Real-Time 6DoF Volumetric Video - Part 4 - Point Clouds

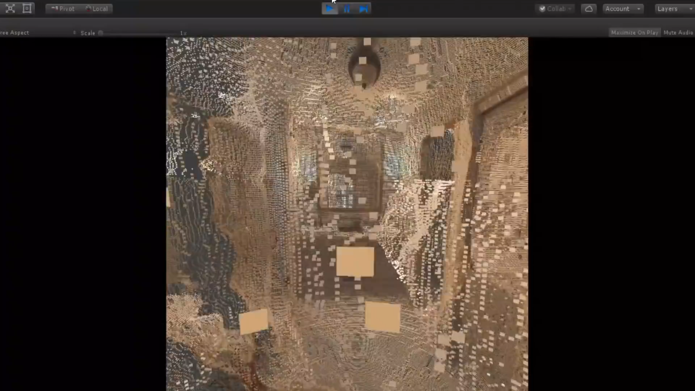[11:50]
And Google Jump also provided us with the depth maps that allows us to do all of this fixed-off.
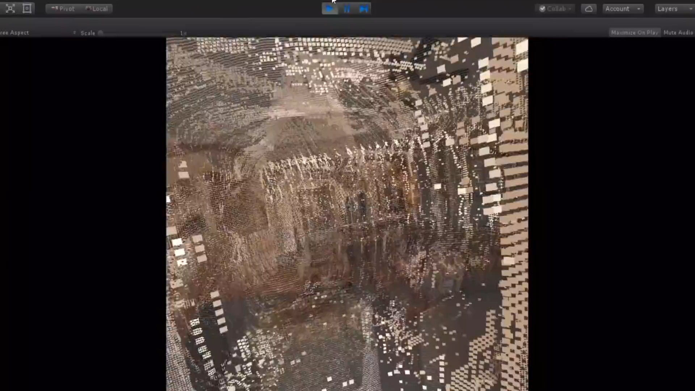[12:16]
One sort of interesting thing here is you can actually see how kind of far away you can get.
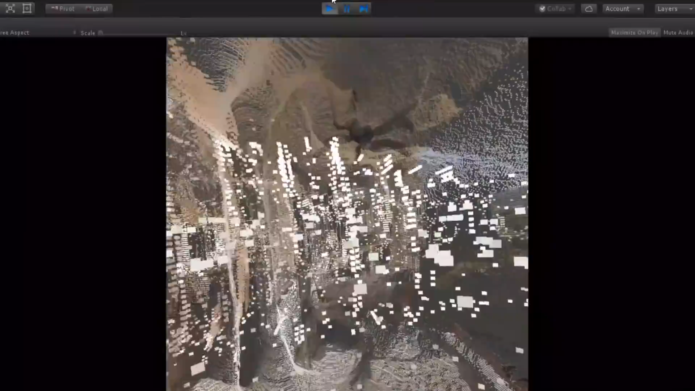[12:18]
And there's a lot of depth information recorded by these cameras, it's actually really surprising.